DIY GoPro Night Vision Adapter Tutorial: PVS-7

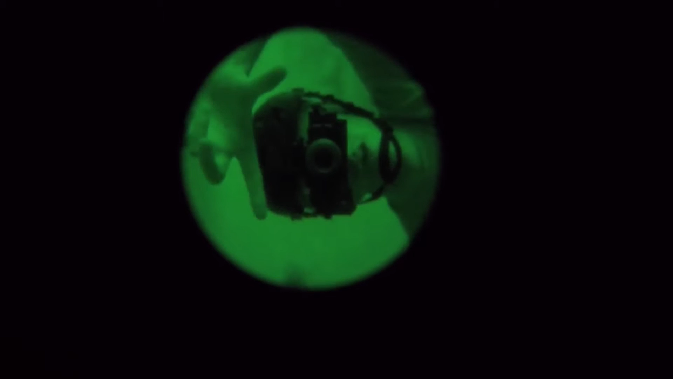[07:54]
It's actually this way where it has to be over here and the image is actually flipped because of course,
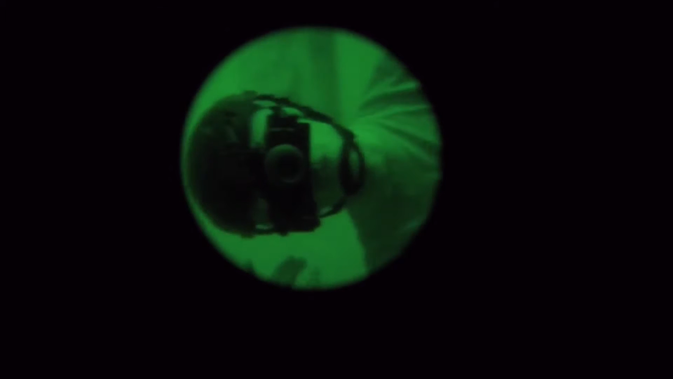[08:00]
as you saw earlier, I've got the prism in there and it's kind of bouncing the image straight through there and basically a mirror.
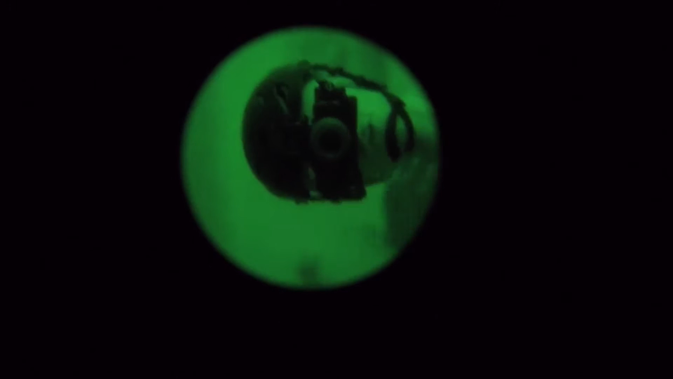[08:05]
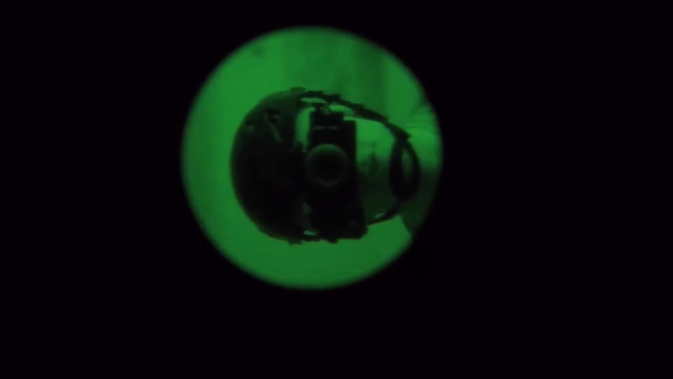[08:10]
And this is actually a mirror as well so I'm going to have to go in there and straighten that out. So if I just move the image this way,
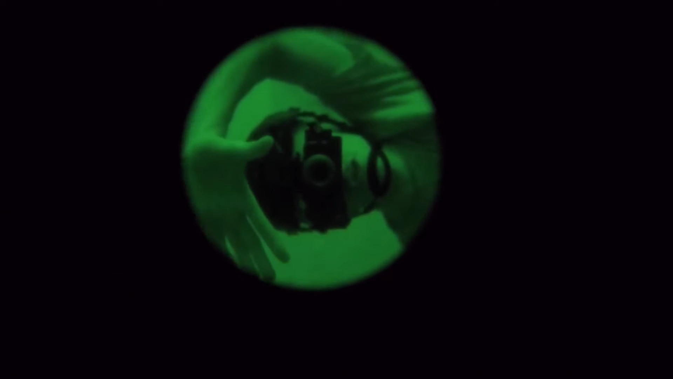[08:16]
boom, there we go.
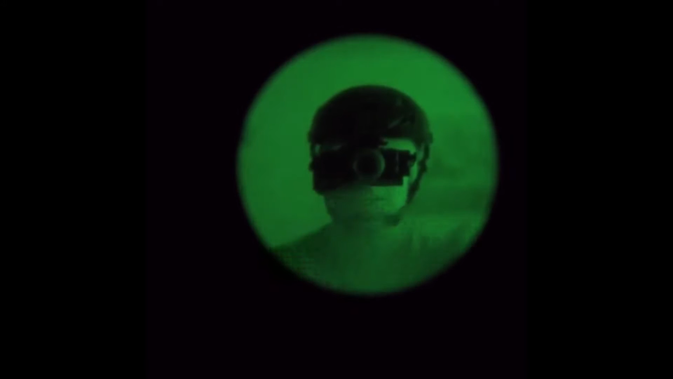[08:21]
And just flip the image like that and we should be all good to go. So now this should be my left hand and that should be my right hand and you can see me in the mirror right here.
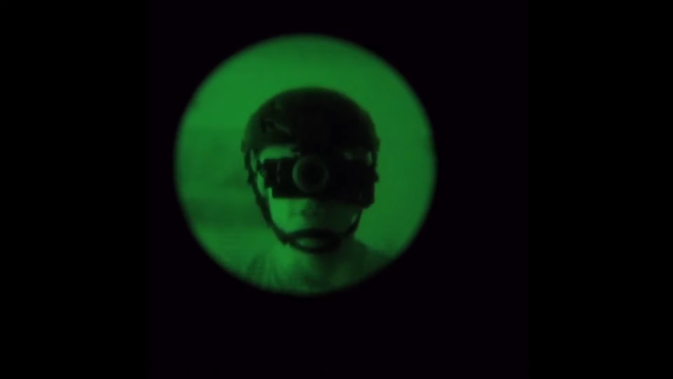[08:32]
Okay. And as well I might need to actually zoom in here because you're getting about that much worth of a field of view.
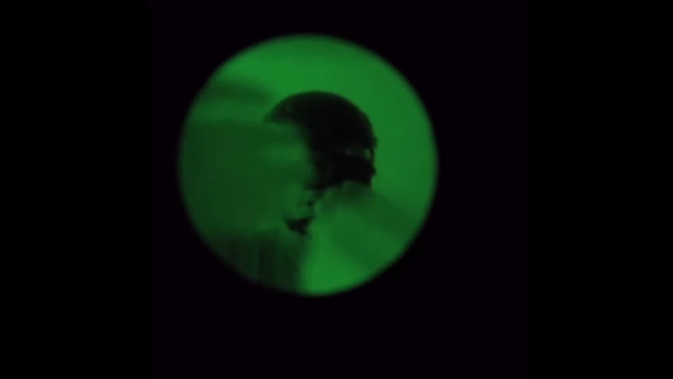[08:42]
So let me just grab these and just, there we go.
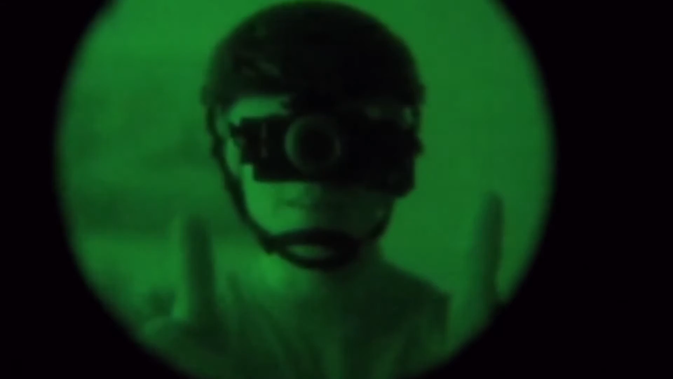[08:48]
Yeah, pros and cons of the system. Let's do the cons first because let's just get those out of the way. The system is quite heavy. That's the first thing you'll notice. The PVS7s aren't exactly light. It's a dual tube thing into the single objective at the front. And plus you've got the GoPro attachment right there. So with the head mount and everything you have to have a pretty substantial counterweight pouch at the back with some some weight in it just to keep everything, keep the balance in there.
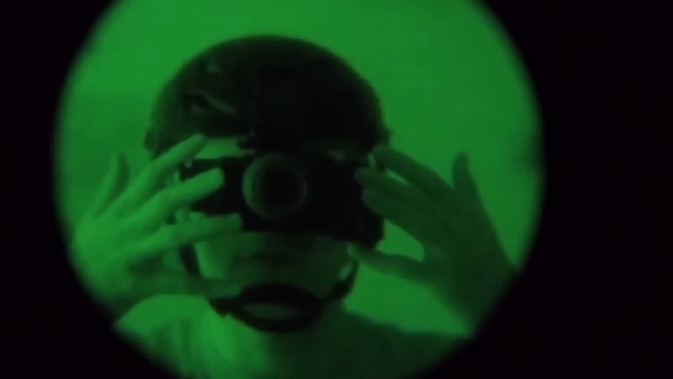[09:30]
The other thing is the actual prism angle side right there. You've got an edge which digs right into your eyebrow because you want to have the PVS7s moved as far back as possible so you can actually look through them. The disadvantage is you're going to get it digging on the corner right in your eyebrow so that's something you have to go in there and sort of like round off or something or just take some material off just so it's a lot more comfortable to use for long periods of time. Okay now the cons it's allowing you to film through your night fishing goggles and yeah I mean my previous camera solution was a